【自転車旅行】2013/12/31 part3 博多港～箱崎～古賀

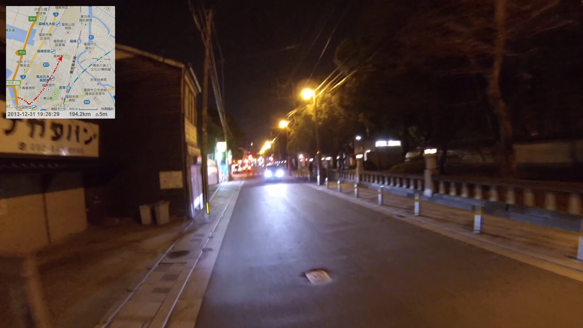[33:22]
ああ、まだ早いかな。全然混んでない。この状態の見たことなかったな。
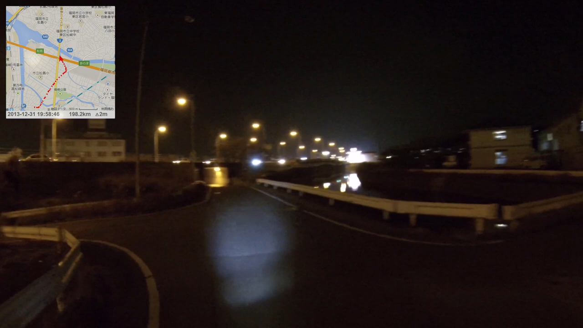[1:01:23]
この上の道で行くしかないか。あれ、これ3号じゃ、3号だっけ、違うよな。
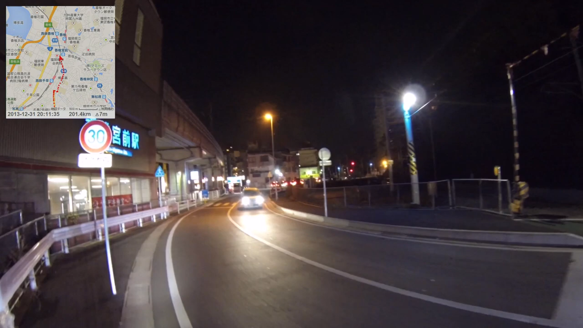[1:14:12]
で、すぐそこが JR の今柏駅でいいんだったかな。あれ、でもこの遮断機の音は似せてたっけ。あれ、混乱している。
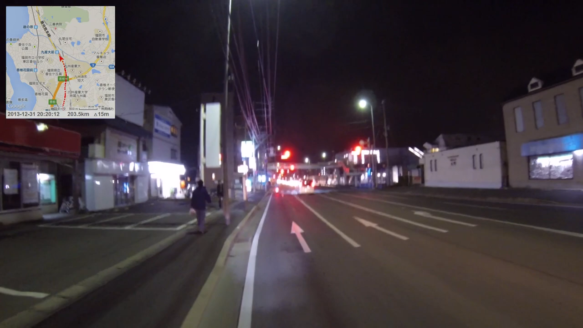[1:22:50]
旧三大前か。旧三大前駅とか茶屋駅とか子供の頃になかった駅がやたら増えて順番がわからない、まあ、旧三大前まだ福岡にいる時にできたんですけどね。